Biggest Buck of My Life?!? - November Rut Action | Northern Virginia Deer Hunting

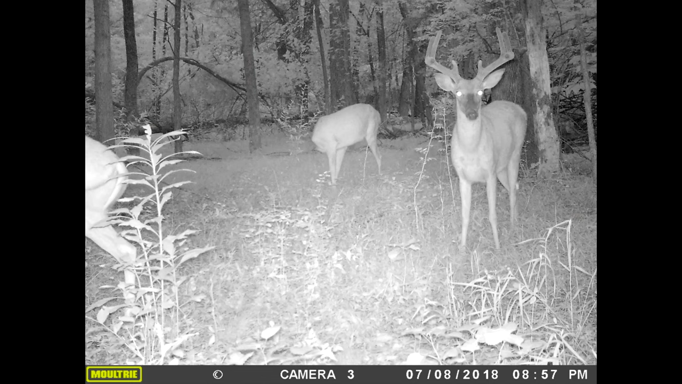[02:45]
He's a nice 9-pointer, and the second is Mr. Krabs.